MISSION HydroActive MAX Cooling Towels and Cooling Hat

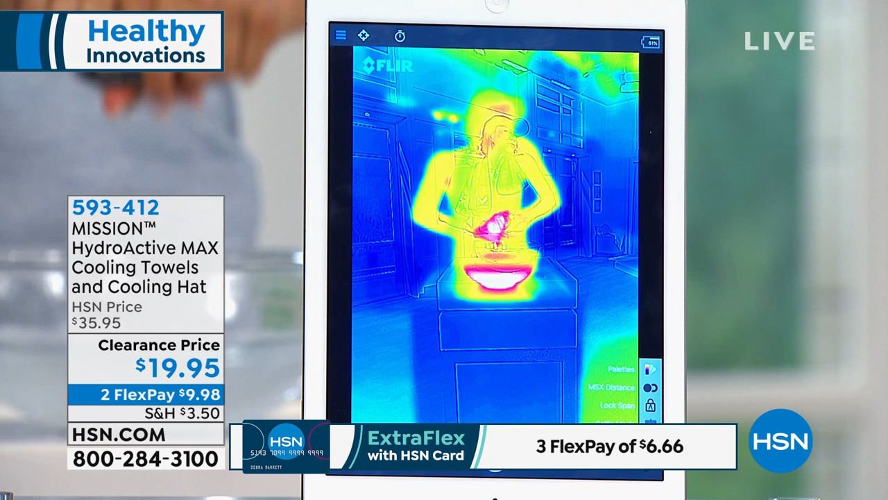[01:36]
happens okay so let me put in this water and watch on our thermal camera which really relates color
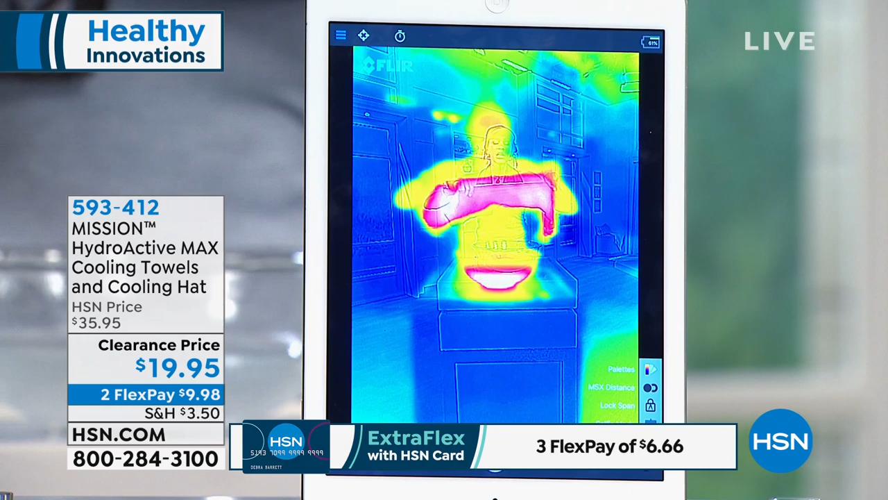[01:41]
and temperature together three simple steps you soak you ring and you snap soak ring and snap so you can see right before you see how it was red when I pulled it out and now
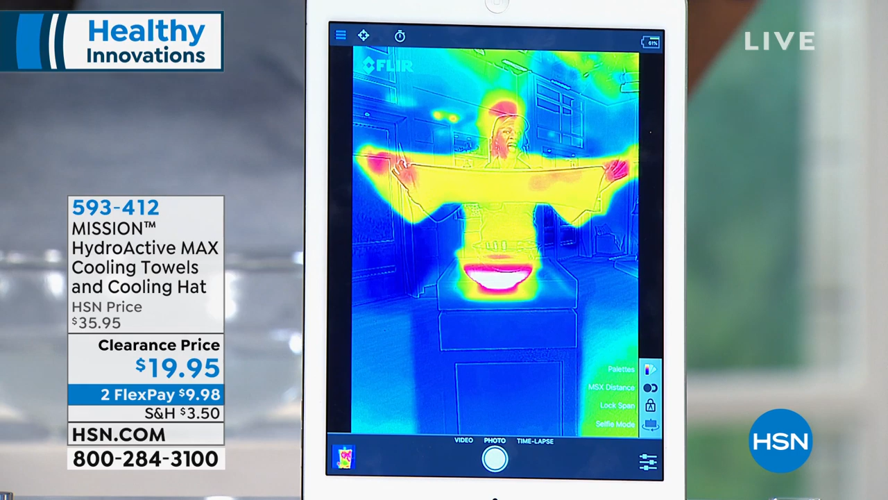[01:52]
it's cool so we're talking about a hundred plus degrees in that hot water and again any water is going to activate it and look what happens in less than a minute we are talking about down now
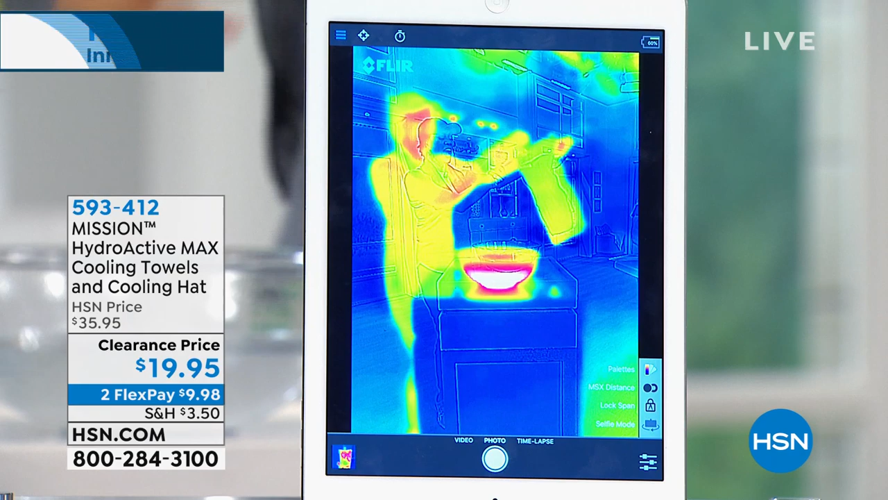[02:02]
in the 60s and look at the colors changing and it's changing again I love to show you this because people are thinking wait a towel Angie really how is this a smart towel what happens guess what there's technology built into this super soft absorbent when it's dry and wonderfully luxurious when it's wet towel it's going to cool you for two hours I'm
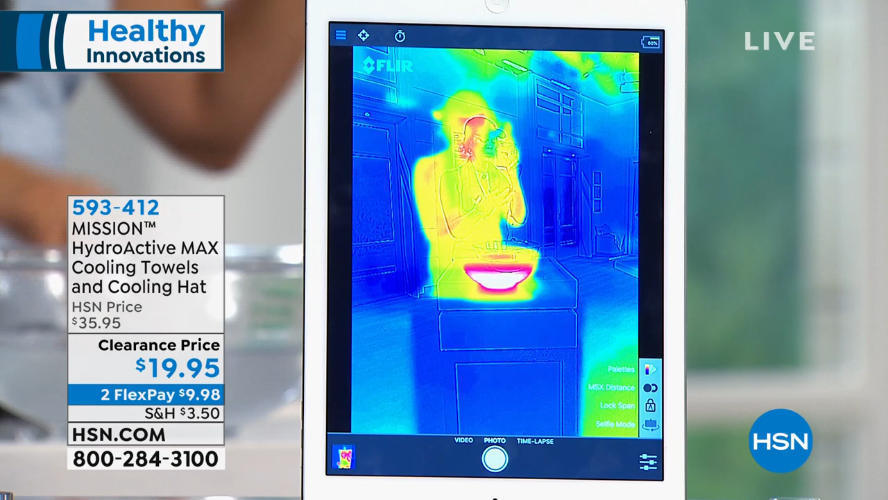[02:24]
going to come over here for a second because technology when you think about a smart towel you're like but wait how does that work so we have a video to show you what happens is there